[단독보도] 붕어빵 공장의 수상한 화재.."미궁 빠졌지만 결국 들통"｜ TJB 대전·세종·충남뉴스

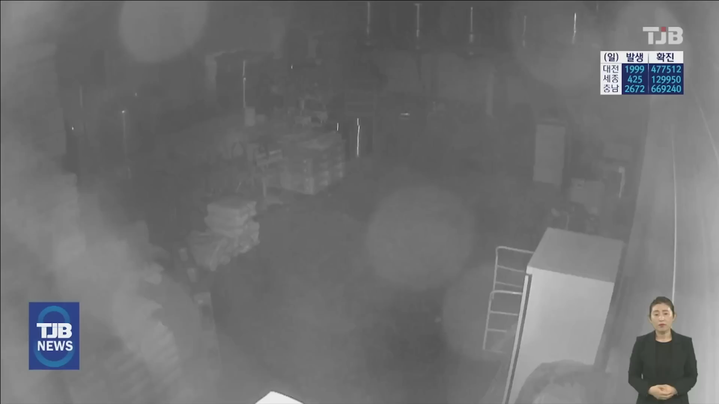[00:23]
인적 없는 어두운 공장 안 한쪽 구석에서 불빛이 반짝입니다.
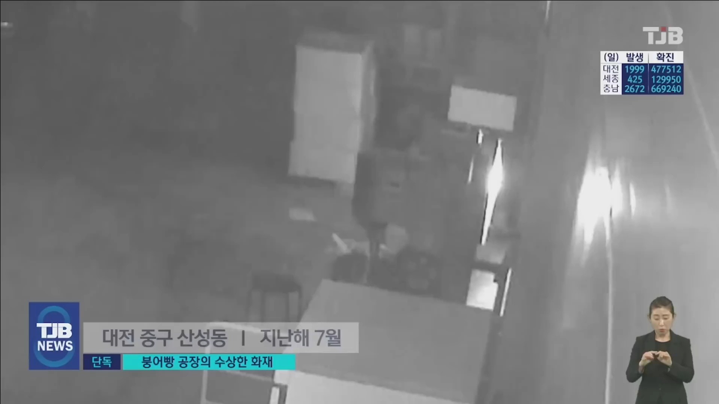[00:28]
몇 분 지나지 않아 불빛은 시뻘건 불길로 변하고 공장 안은 뿌연 연기로 가득 찹니다.